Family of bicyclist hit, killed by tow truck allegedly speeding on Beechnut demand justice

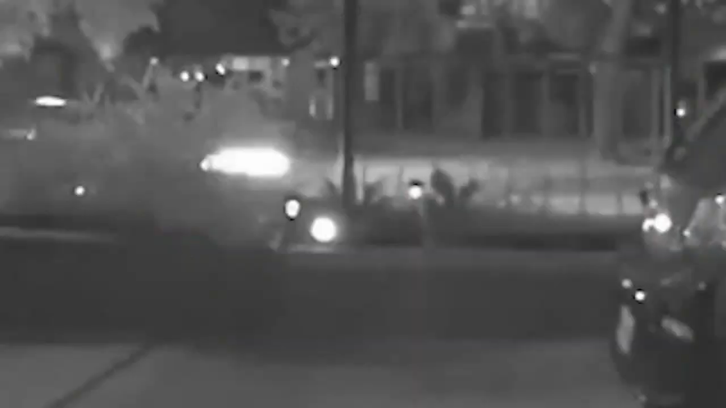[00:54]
Cortez's doorbell camera caught this video. You can see Hundley's nephew running towards his uncle, trying to save him.